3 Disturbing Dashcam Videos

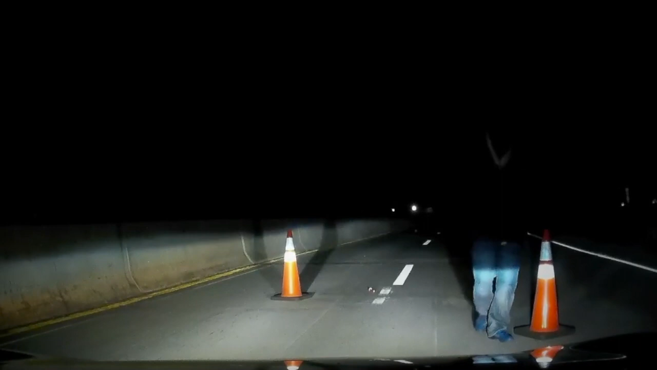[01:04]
What's going on? Can I help you with something? Yes. Although it wasn't caught on camera, the man in jeans apparently was about to pull something out of his pocket, and the driver recognizes that's his cue to leave. What he was about to pull out is anybody's guess, but I'm willing to bet it wasn't a breathalyzer for a sobriety check,